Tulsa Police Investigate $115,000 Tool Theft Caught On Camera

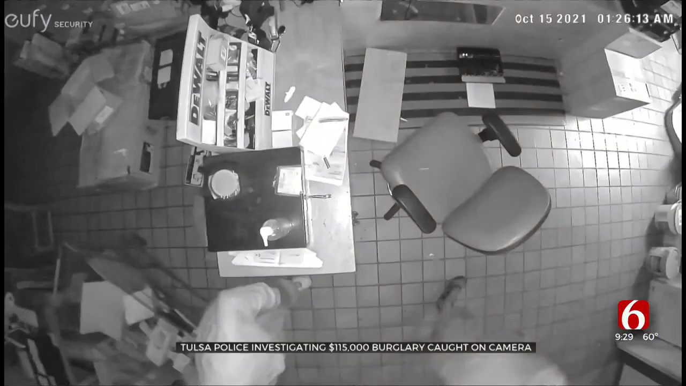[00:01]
Tulsa police share this video that they say shows a couple of guys and a woman stealing $115,000 in tools from a store happened just last week near 31st and Highway 169.